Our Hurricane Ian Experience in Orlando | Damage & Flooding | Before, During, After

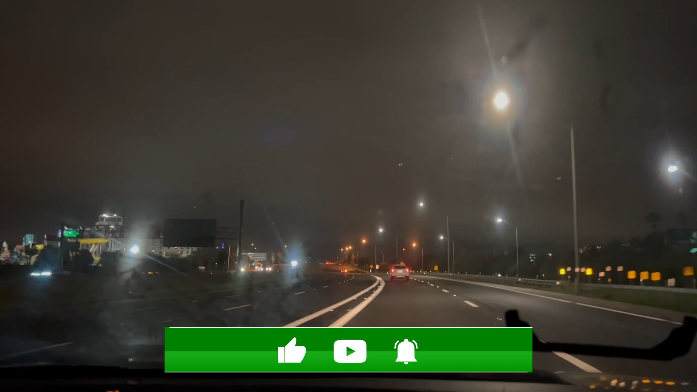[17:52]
No trash anywhere. The water has washed it all away.
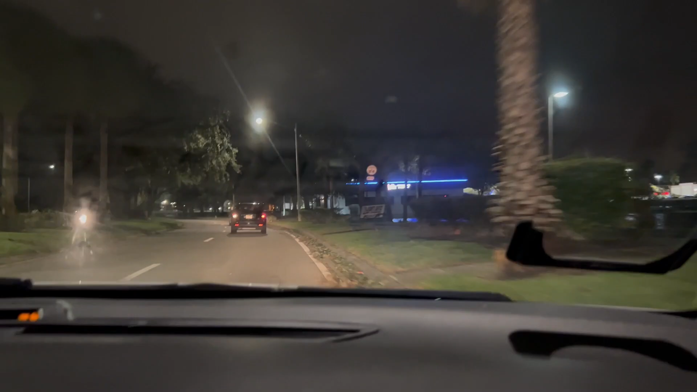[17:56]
We're on Palm Parkway and it looks like it was some debris. Oh my gosh.
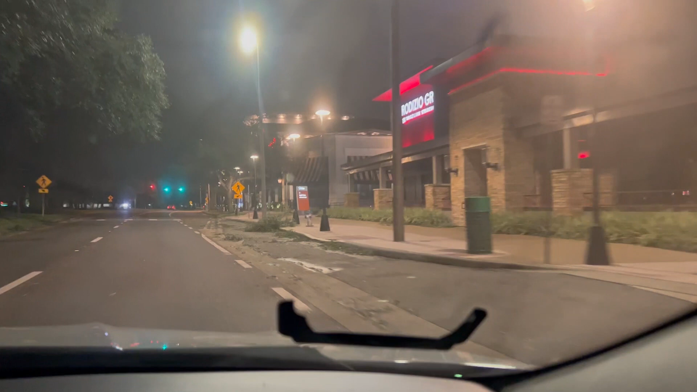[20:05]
still got a lot of cleanup to do here on iDrive.
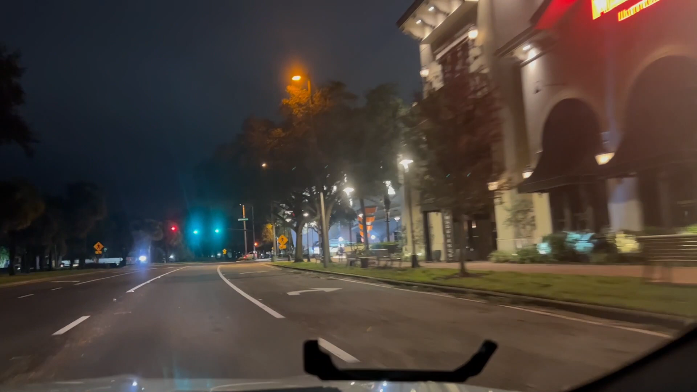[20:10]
None of the businesses are open, but there's, like, we see cars of, like, managers.
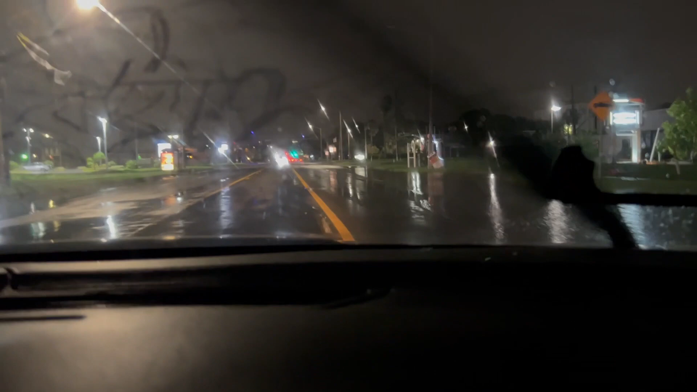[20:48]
Jeez, oh beats. I think you can fit.
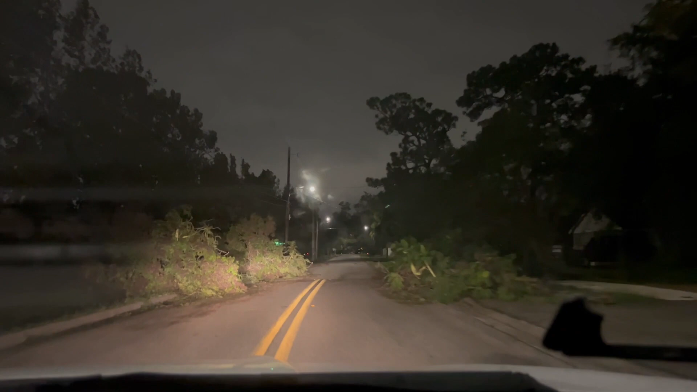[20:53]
Yeah. You made it. Good job. So we made it out better than others.